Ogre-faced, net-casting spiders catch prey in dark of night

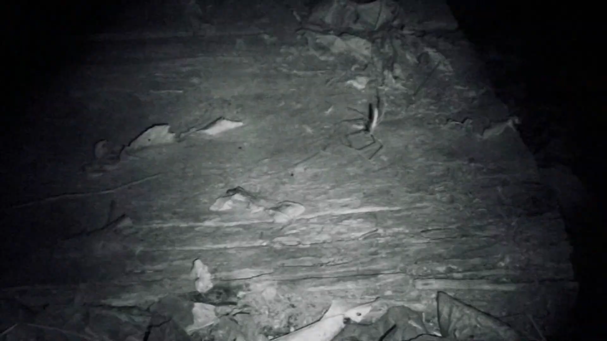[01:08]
They can catch prey with this net both with prey items moving beneath them, like walking on the ground beneath their frame web.